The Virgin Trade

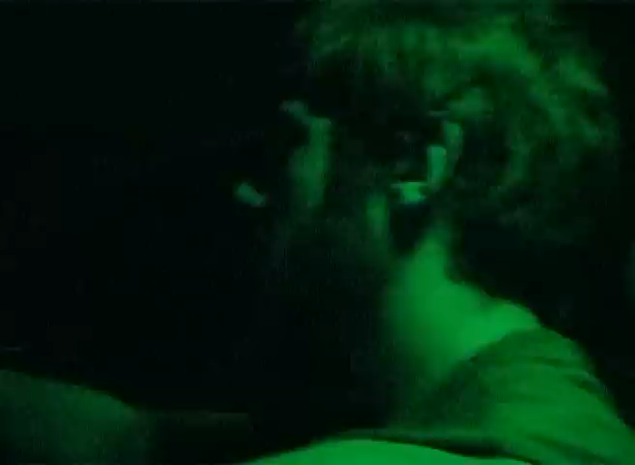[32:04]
We just met a guy who showed us the brothels. He was explaining how the place is so riddled by corruption and gang warfare that it's probably best not for us to hang around. The police have us on file. So we've decided to leave.
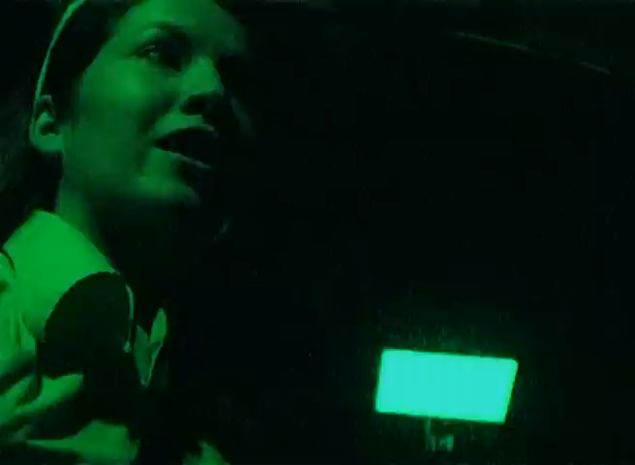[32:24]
He said, do you not want to do an interview because you think you'll get shot? So he she said, was he said scared. That someone... She didn't want to be a part of it. She looked scared. Police car.